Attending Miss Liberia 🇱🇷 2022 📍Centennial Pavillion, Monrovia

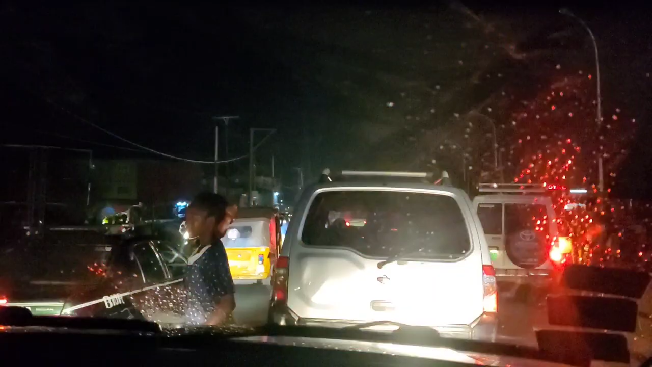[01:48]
Heading out, we got stuck in a little bit of traffic,